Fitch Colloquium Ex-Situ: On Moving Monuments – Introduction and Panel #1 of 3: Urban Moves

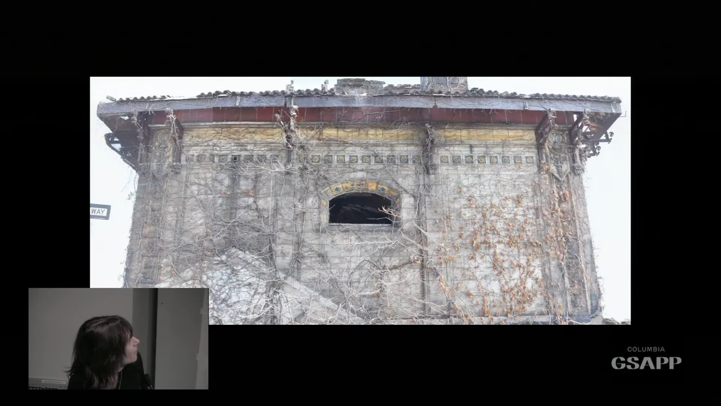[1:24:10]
And you can see that there's a lot of the original detailing. I'd just like to mention, you see to the left, actually, like the veranda in the Bloomingdale Asylum building that Jorge was speaking about this morning. This portico was removed when Robert Moses put the off-ramp of the Sheridan Expressway, Exit 3, when you drive, if you drive. This portico was removed to make the exit ramp. So you see the shadow of it there. Yeah. So that was another amputation.